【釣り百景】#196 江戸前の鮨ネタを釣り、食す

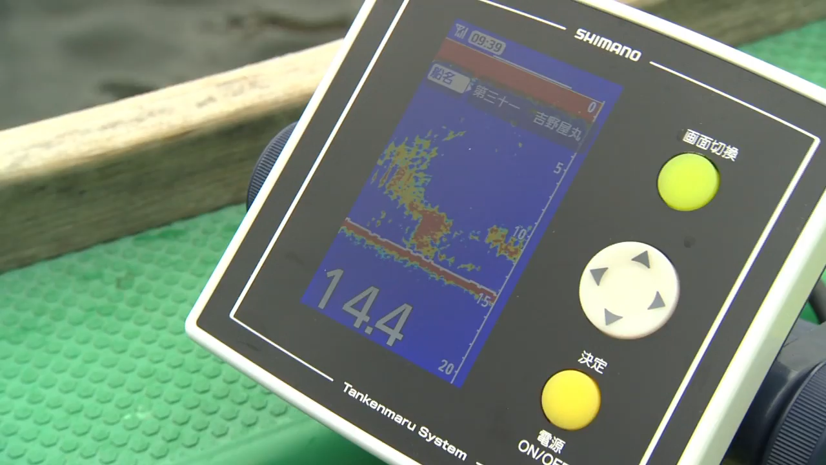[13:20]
これほら反応濃くなってきましたよ。 すごい、今ゆるゆる、うん、今日は結構出てる、真っ赤だから。 はい、 あれ、 お、来ましたか。